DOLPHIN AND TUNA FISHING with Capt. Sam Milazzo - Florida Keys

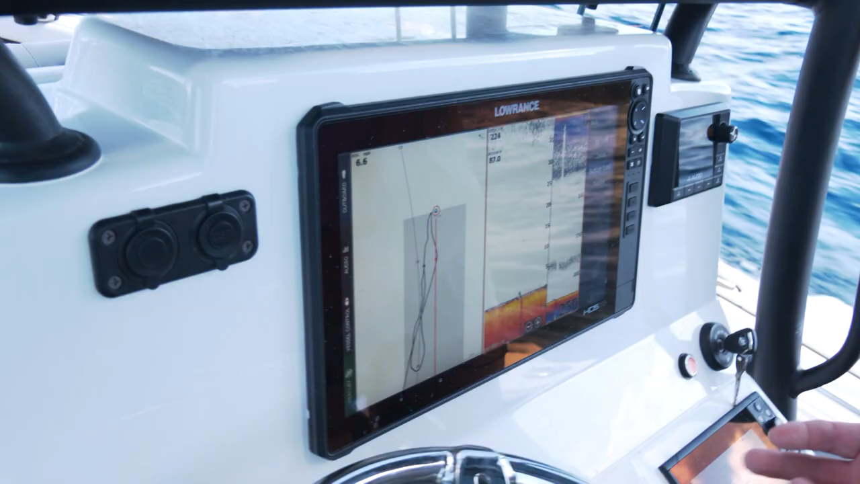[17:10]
There is something here, but it's, you know, when the spot's like really lively, you can see where the structure is just because there's so much bait on it.
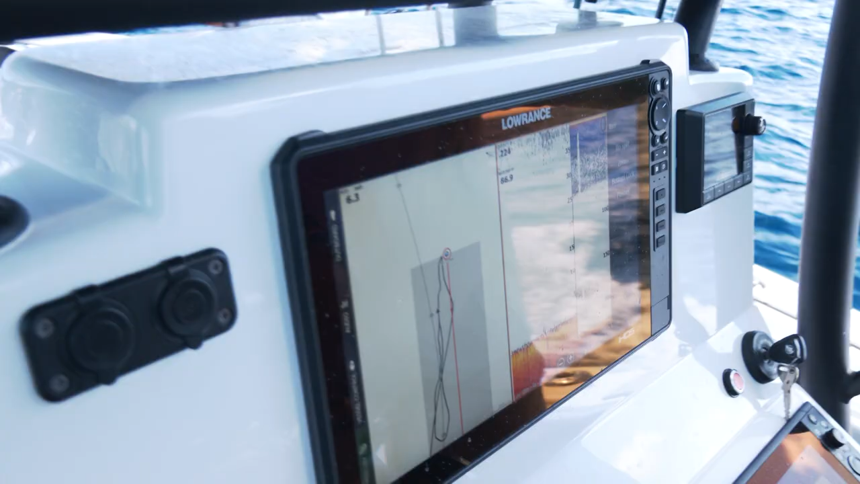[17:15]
Some of my best mutton spots. Like right there. Yeah.
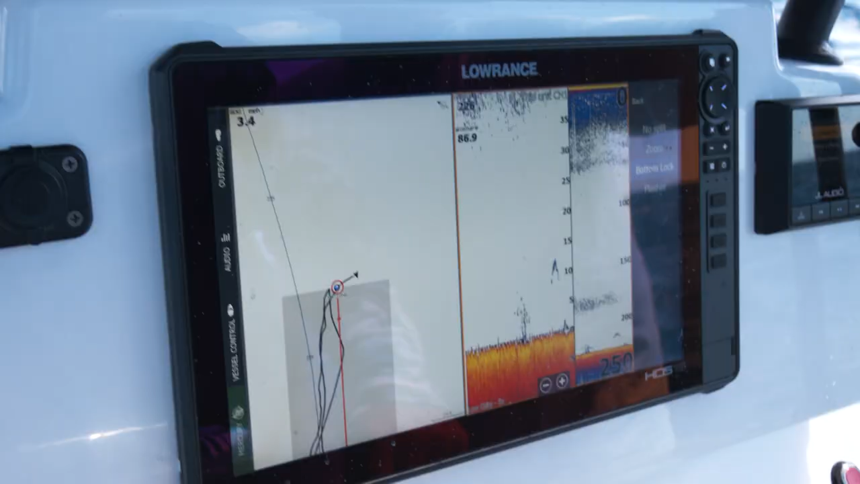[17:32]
There's a nice fish mark. That's a big fish. It's right on the bottom. I think I like that other mark better, though.
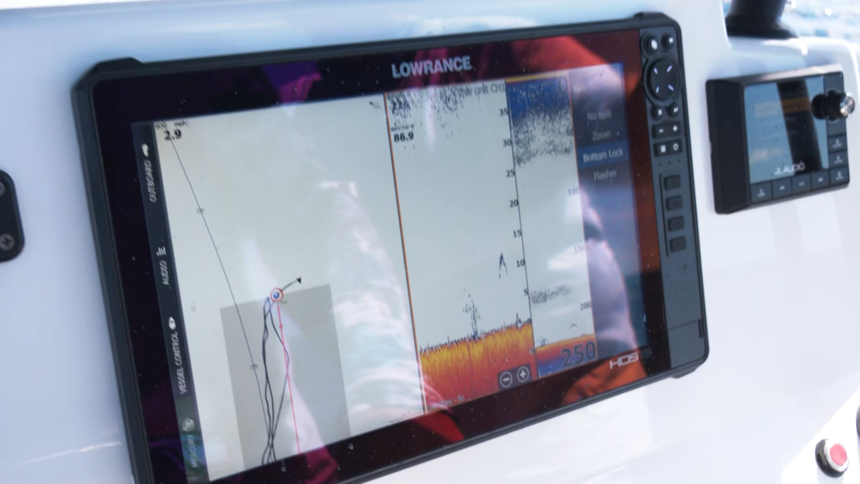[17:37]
Right down here. This one here. Okay.